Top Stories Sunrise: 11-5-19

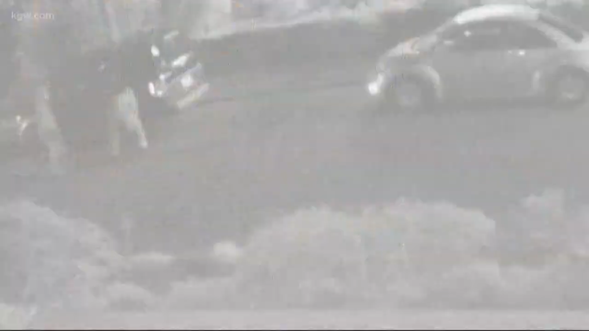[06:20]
A home security camera captured several people slashing tires on southeast 49th Street near Hawthorne.
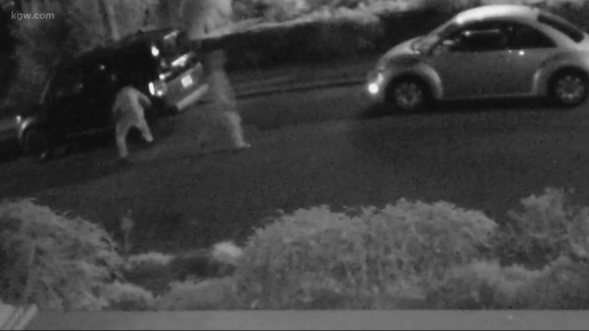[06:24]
Neighbors there say about a half dozen people in that neighborhood ended up with flat tires.